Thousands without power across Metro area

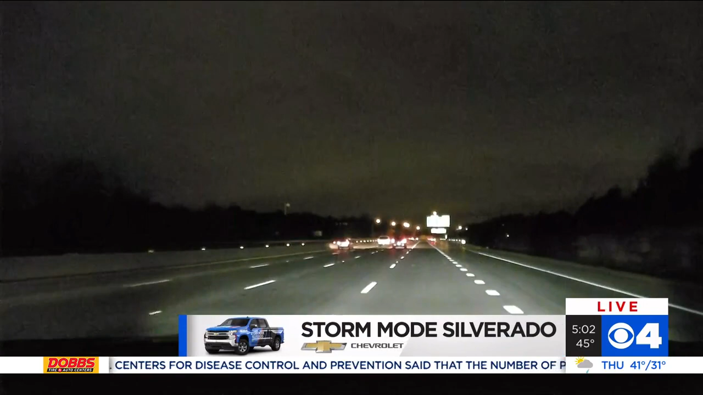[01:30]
There are expected to be, by some estimates, about 55 million people hitting the roadway this afternoon. And sometimes it's going to seem like they're all on Interstate 270 here in South County.